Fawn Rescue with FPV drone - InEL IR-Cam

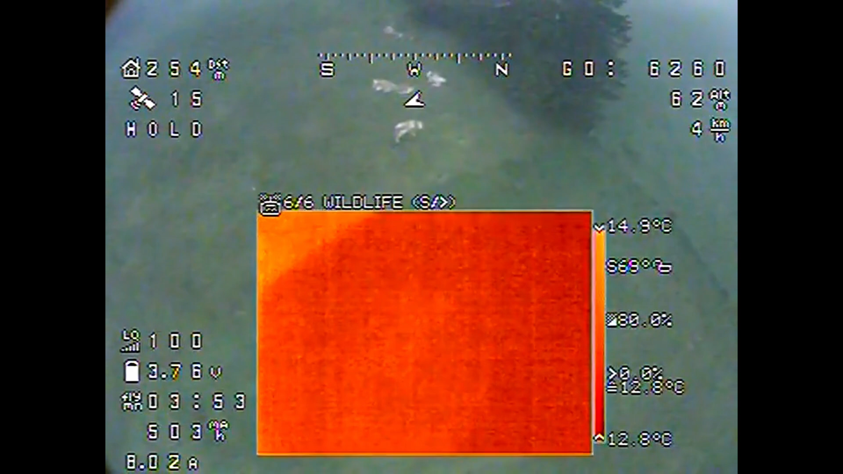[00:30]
On screen: scale bottom 12.8°C
The first discovery are some cows chilling in the field.
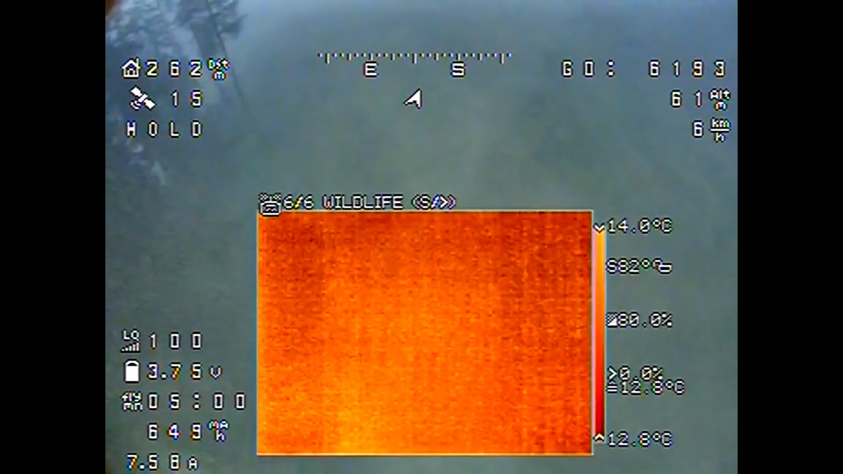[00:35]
On screen: scale top 14.0°C, scale bottom 12.8°C
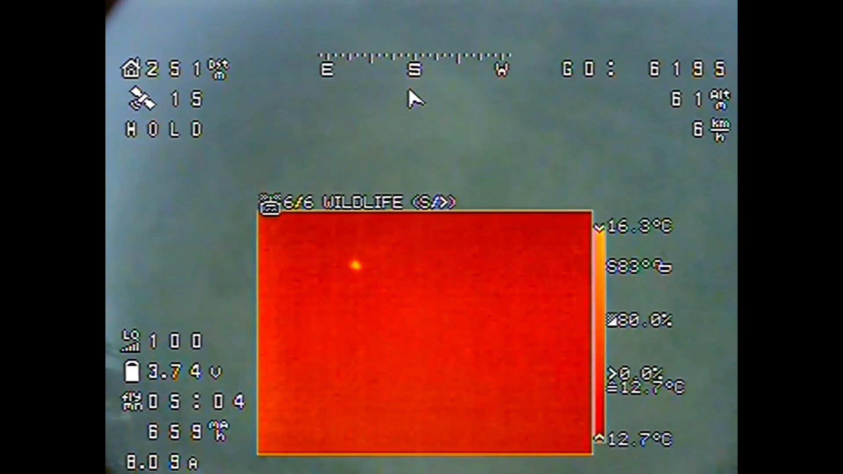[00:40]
On screen: scale top 16.3°C, scale bottom 12.7°C
The next point looks far more suspicious.
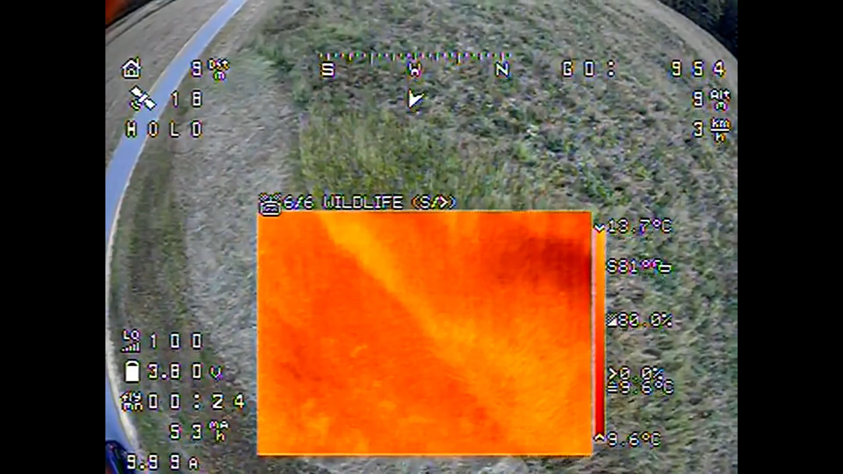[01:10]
On screen: scale top 13.7°C, scale bottom 9.6°C
The detection of farms works best in the early morning hours
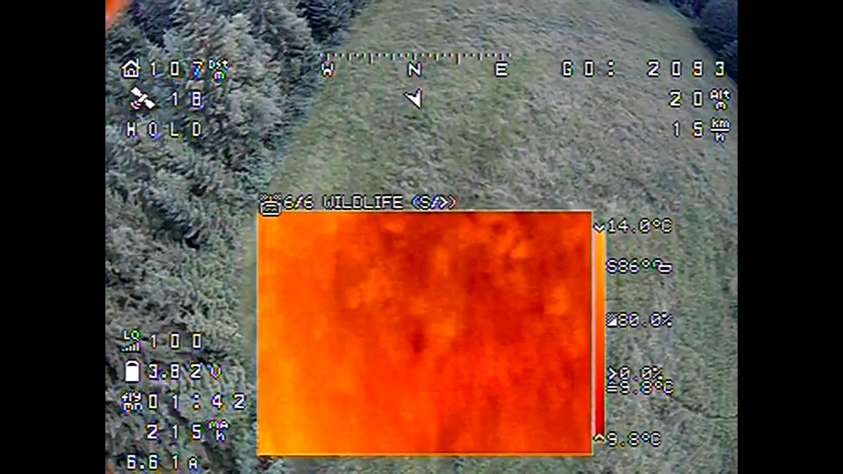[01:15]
On screen: scale bottom 9.8°C
while the field is not yet warmed up by the sun.
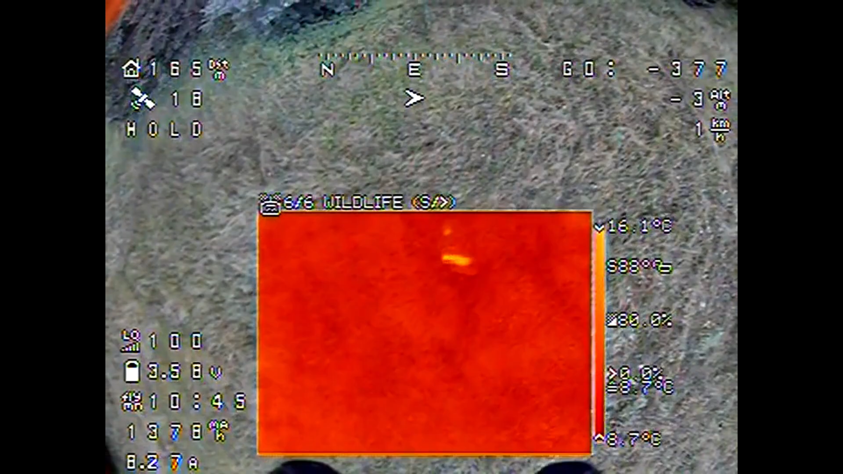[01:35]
On screen: scale top 16.1°C, scale bottom 8.7°C
Here's another adult Roebuck. But what's the point next to it?
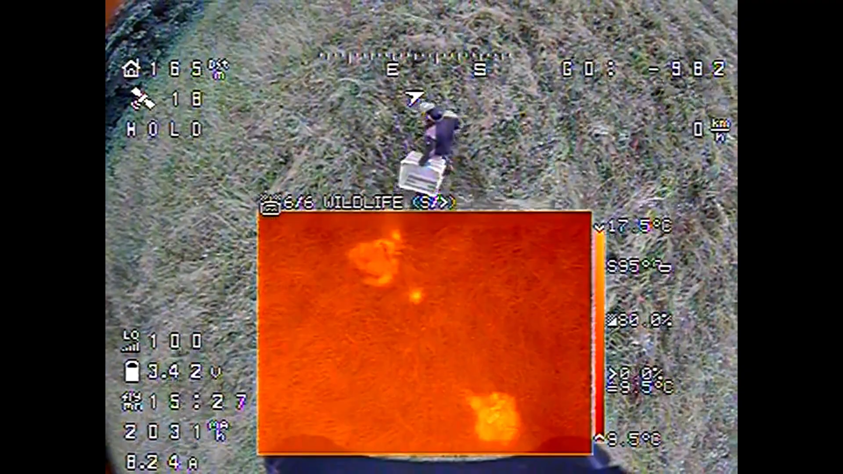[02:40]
On screen: scale top 17.5°C, scale bottom 9.5°C
A box prevents it from running away.
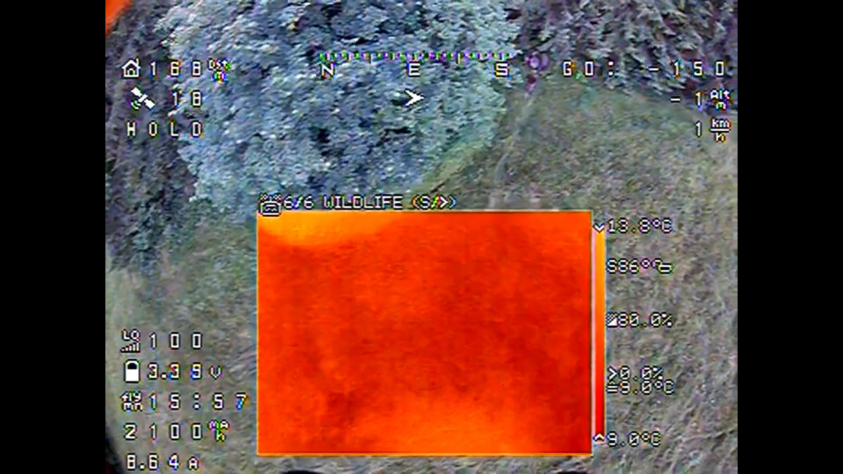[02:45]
On screen: scale bottom 9.0°C
Finally, the rest of the field is checked.